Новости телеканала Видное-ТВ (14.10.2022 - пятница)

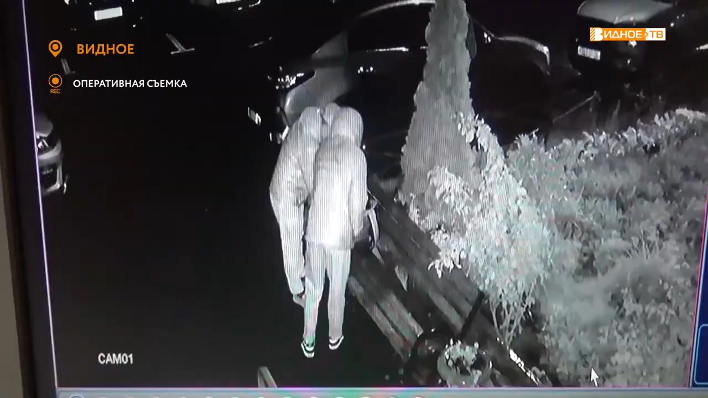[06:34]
В момент передачи выхватил деньги и скрылся. На это время этот человек мне брызгал на лицо,